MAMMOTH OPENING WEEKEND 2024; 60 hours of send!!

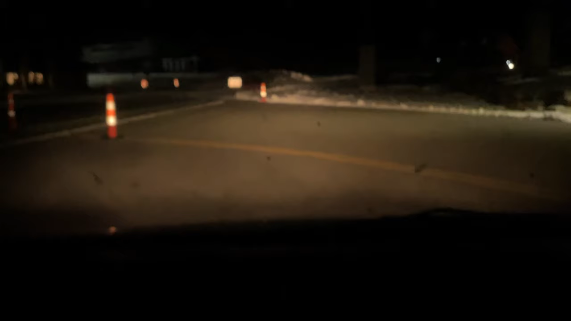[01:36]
Behind the wheel, and I have made it to Mammoth!